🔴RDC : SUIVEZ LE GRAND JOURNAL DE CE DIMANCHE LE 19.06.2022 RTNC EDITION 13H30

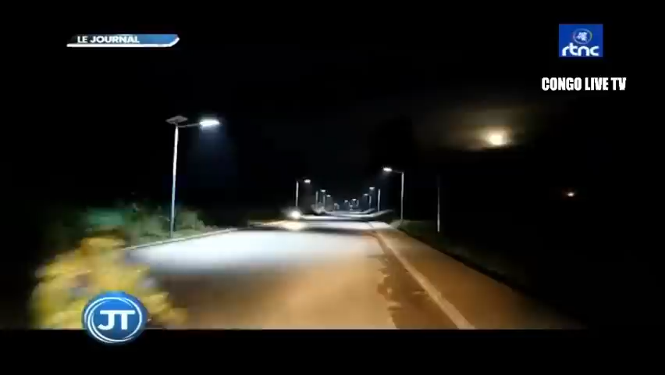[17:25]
désormais éclairées grâce à l'installation de plus de 200 lampadaires,